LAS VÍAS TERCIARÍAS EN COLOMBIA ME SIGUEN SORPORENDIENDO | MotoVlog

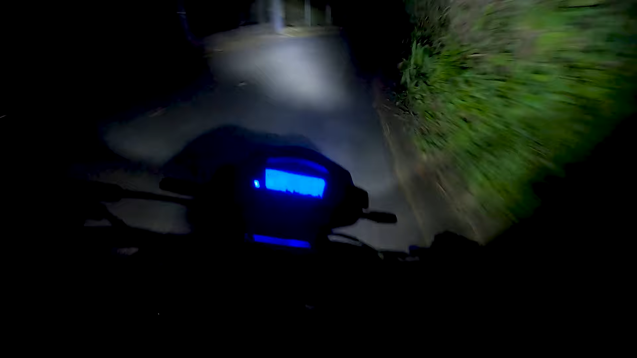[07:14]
bueno gente, casi que no abrieron eso, esto es como de dos horas y media, y estamos acá de noche, en la MX, miren como alumbra esta belleza, eso no se ve nada o sea,